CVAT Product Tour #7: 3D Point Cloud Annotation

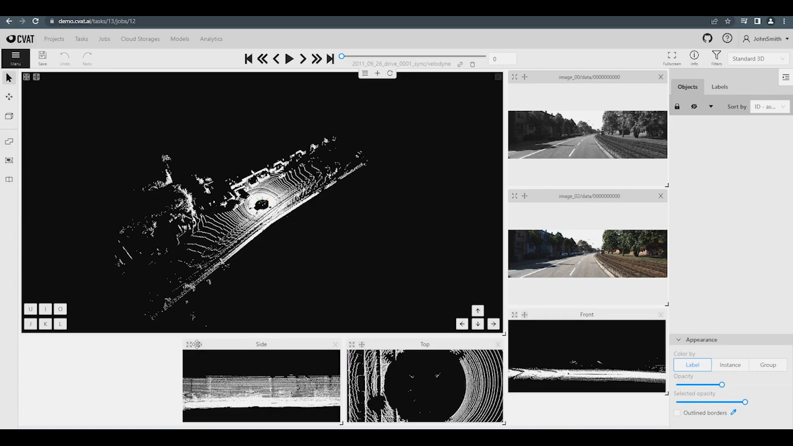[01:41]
Each window can be moved within the canvas and also expanded to fill the entire canvas.
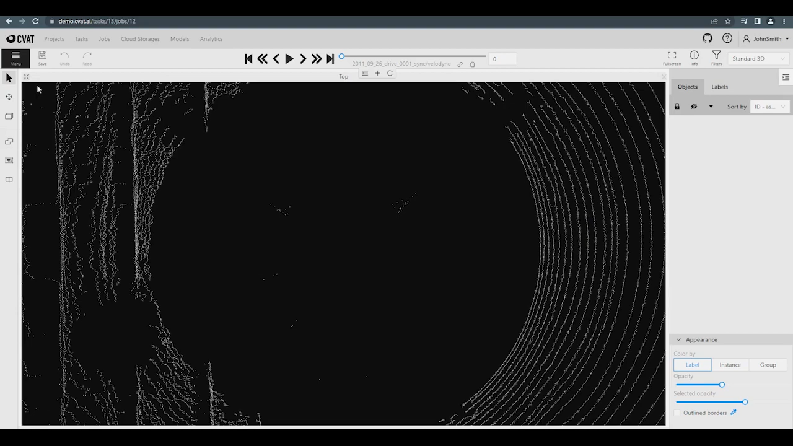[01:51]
To return to the original window configuration, click Reload Layout at the top. Let's start the annotation process. You need to locate the object on the general 3D scene with a free camera. To move around the scene, you can use the mouse. The left mouse button changes the camera angle, and the right mouse button moves the camera up, down, left, and right. You can also use the keyboard keys to move the camera. Hold the Alt button and use U for down,
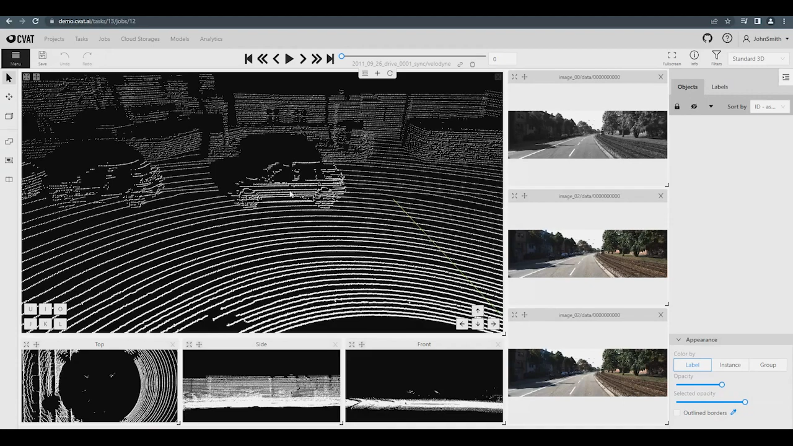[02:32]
I for forward, O for up, J for left, K for back, and L for right. To change the camera angle using the keyboard, hold down the Shift button and use the arrow keys. After finding the object on the 3D scene, you can create a cuboid. To do this, on the toolbar, select the icon in the form of a cube and then select the desired label and click Shape. You can set the exact dimensions of the cuboid using other perspectives and edit it like a regular bounding box.
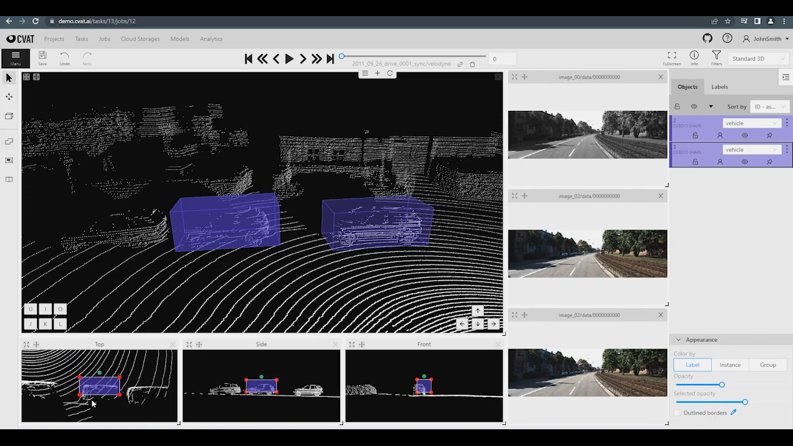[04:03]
It will also be attached to the mouse cursor. To place this cuboid on another object, use a double click. Now you can edit it. In addition to copying, you can use Propagation. To do this, right click on the previously created cuboid. Select dot dot dot and then choose Propagate from the drop down menu. Or use control B. Specify the number of copies and click yes.
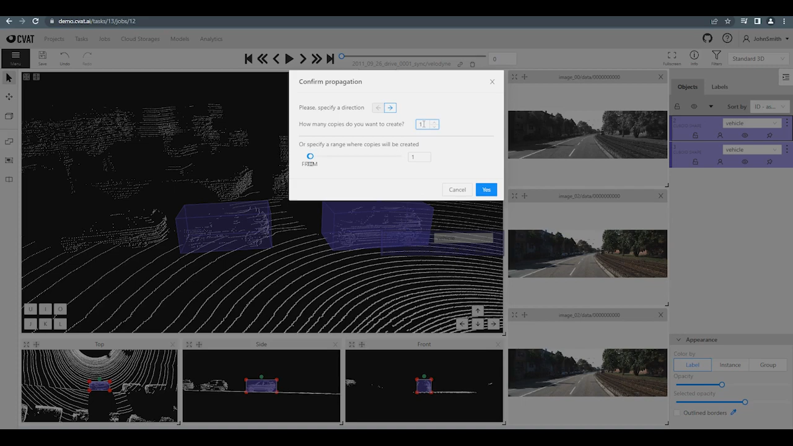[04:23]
Move to the next frame and you'll see that it includes
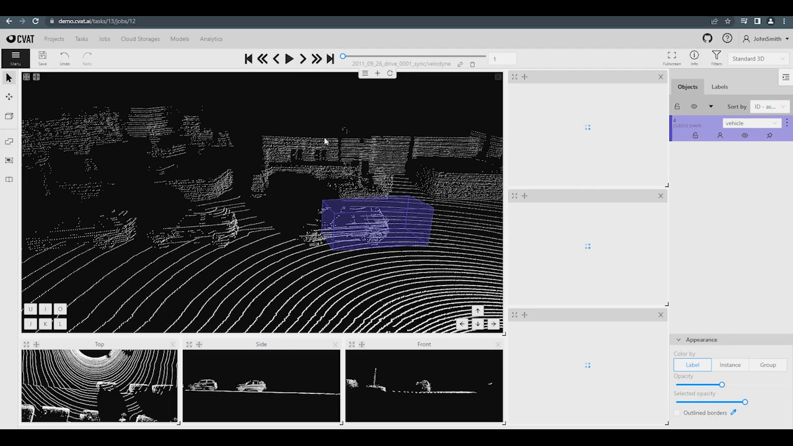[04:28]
a cuboid that was propagated from the previous frame. It only needs to be edited a little bit. Interpolation of annotation is also available for 3D tasks. On the left hand side of the toolbar, select the object type Cuboid and then select Track.
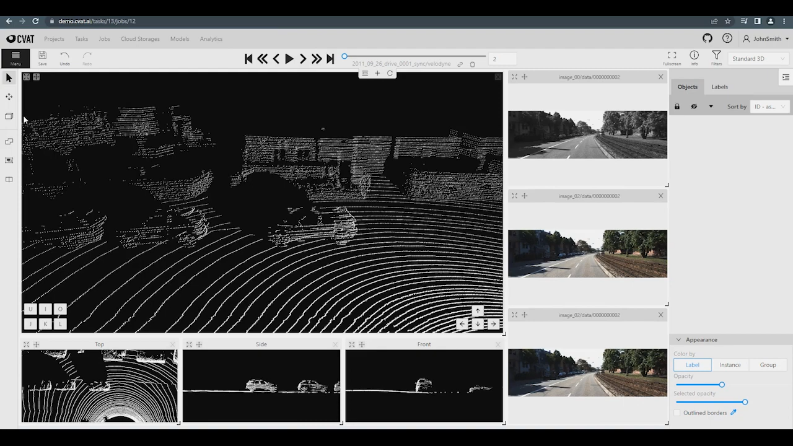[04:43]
Annotate the cuboid as usual.
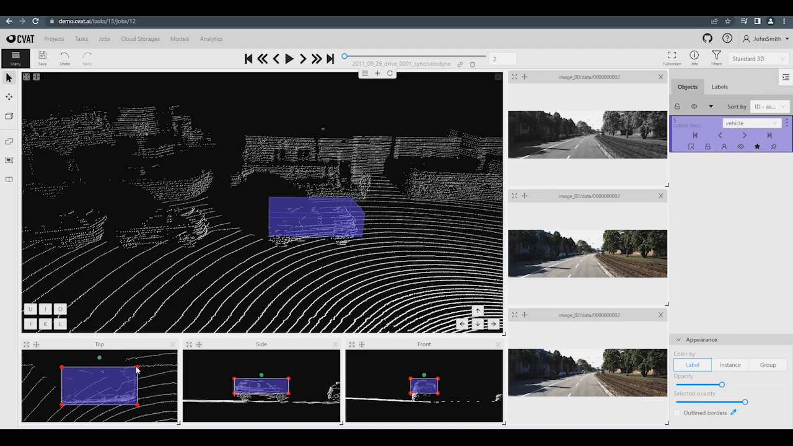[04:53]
Go ahead several frames and adjust the cuboid. Now, go back to the initial frame and check the result. Save the task and export the results of the annotation.
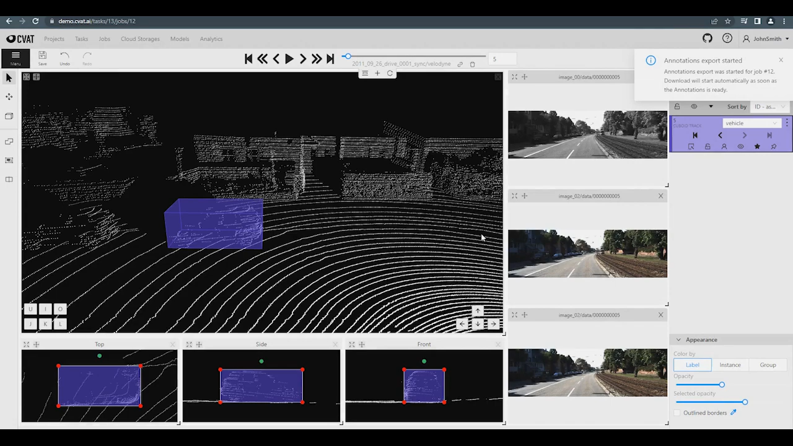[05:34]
For export, you can use formats such as Dedumaro 3D, Kitty Raw format, and Sly Point Cloud format. For example, let's select Kitty Raw format and click OK. Once the archive is downloaded, you can open it and check its contents.